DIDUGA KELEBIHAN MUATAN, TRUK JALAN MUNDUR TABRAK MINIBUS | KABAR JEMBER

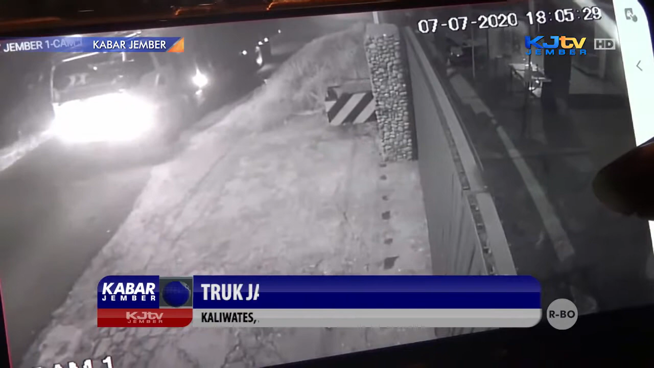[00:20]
Kecelakaan truk bermuatan kayu sengon yang berjalan mundur di Jalan Arwana, Kecamatan Kaliwates, Kabupaten, Jember, Selasa Malam sempat rekam kamera CCTV milik warga.